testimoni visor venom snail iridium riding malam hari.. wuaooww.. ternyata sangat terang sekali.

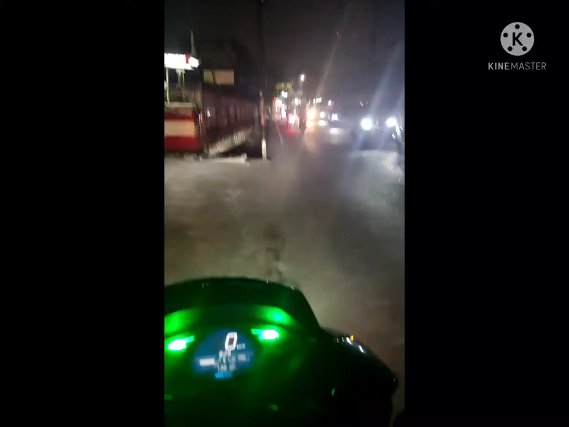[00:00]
tahu kelebihan keterangannya Fisher Smell nih tes malamnya gelap.
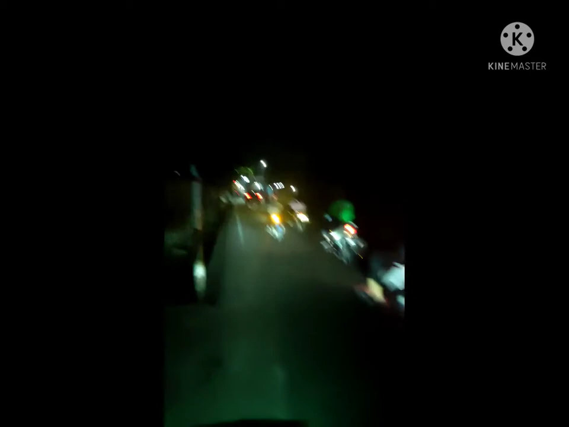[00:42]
Enggak ada gelap-gelapnya. Sour Venom Open Snail. Iridium Red ini.
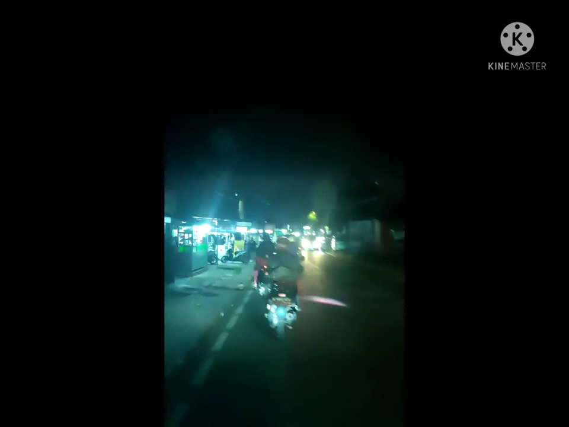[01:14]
Pat gelap aja kalau udah lampu itu berangkit. Ini saya lampu banyak kayak siang.